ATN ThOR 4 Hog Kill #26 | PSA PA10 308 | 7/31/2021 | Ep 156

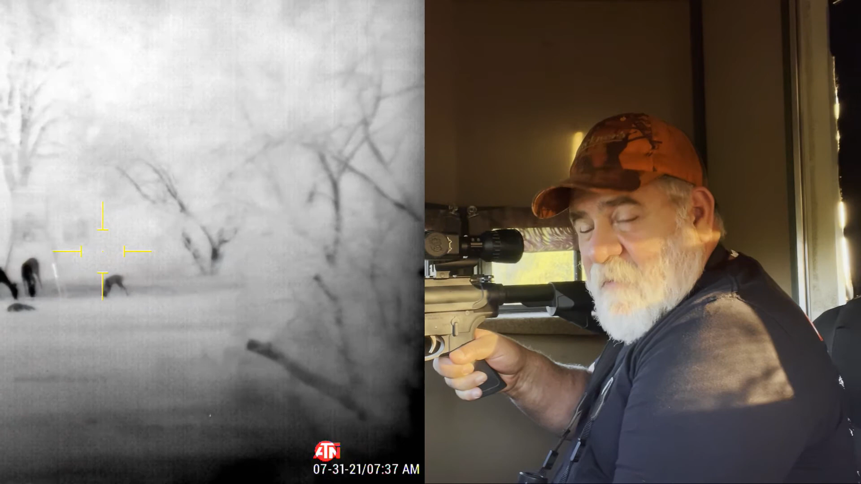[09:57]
Maybe the, uh... The owner of the 4P Ranch... Maybe he'll let me, uh... Come out here and...
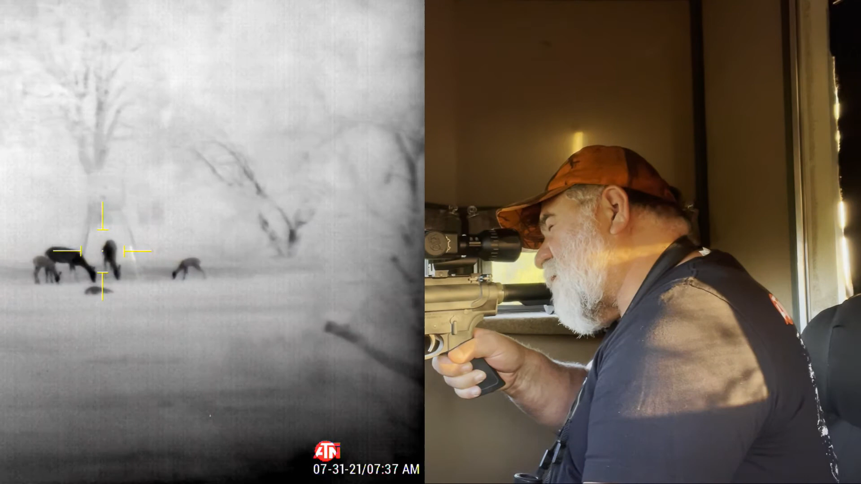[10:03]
Thin out the herd. Cause... There's a lot of deer activity out here. In my opinion, it's over-populated. Alright, folks.